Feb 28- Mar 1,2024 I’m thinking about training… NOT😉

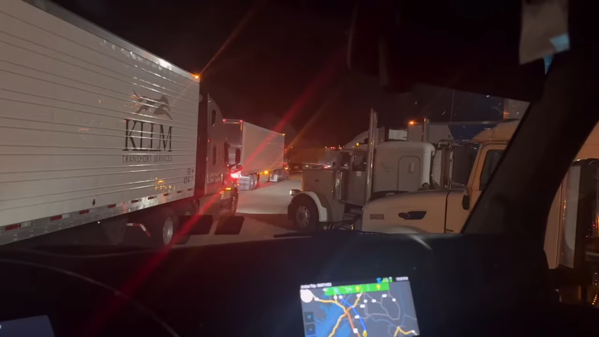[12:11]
This is why I always walk around my truck after I park for the night. Now, this old damn Peterbilt next to me, he's blocking the aisle so you can drive down and park. So you got all these trucks here, got to drive in front and back into these spots, which ain't necessary. All he has to do is pull up, probably about 3 feet, 3-4 feet. You know, you're screwing your buddy.